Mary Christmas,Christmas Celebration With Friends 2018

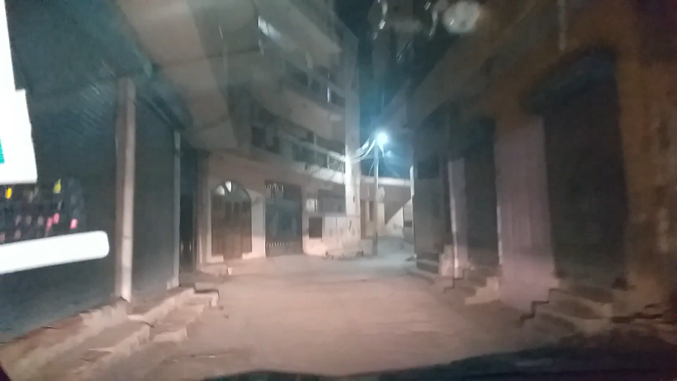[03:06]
तो यह है हमारा मिठा पुर्गाम और अभी आई हुए हम
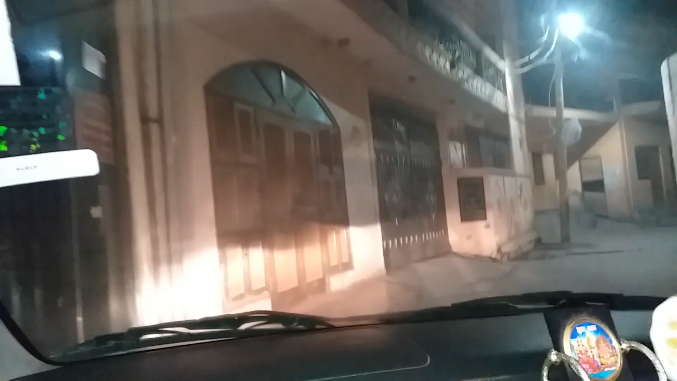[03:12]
यहां पर देख राजावाना जी के जनम जिन मनाने के लिए जिनको बिग बॉस को नाम से दुनिया जानती है
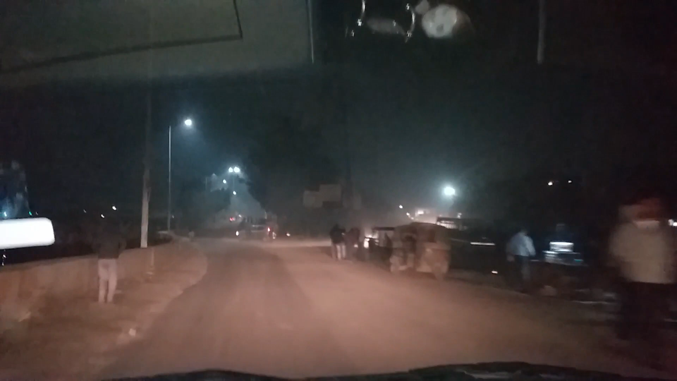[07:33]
गाने चल रहे होते हैं न कोपी ठोक देते हैं तो भाई यह पहुंच गया है मीठापूर चौक पे और
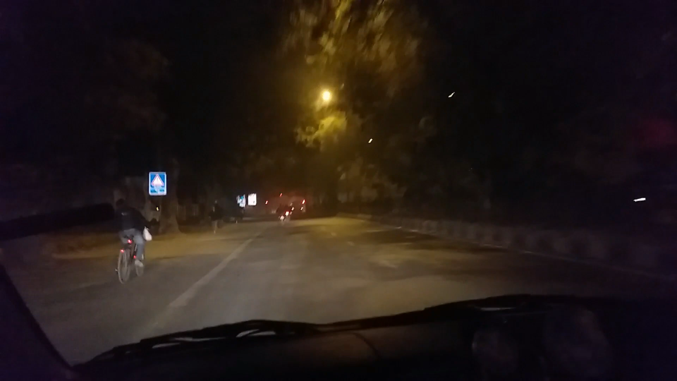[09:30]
है कहीं ने कहीं अपनी डेस्टिनेशन पर हैं मिस जहां को सेलिवरेट कर रहें बहां पर हैं इसलिए सारे रोड खाली
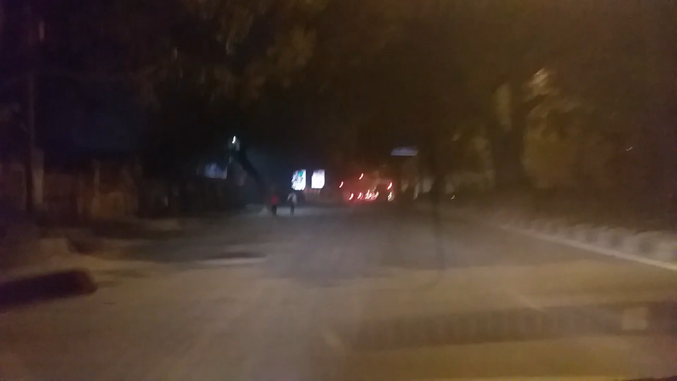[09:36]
� नहीं तो मतलब ही नहीं होता यार कि दिले और इस टाइन रोड खाली मिल जाए तो चल आर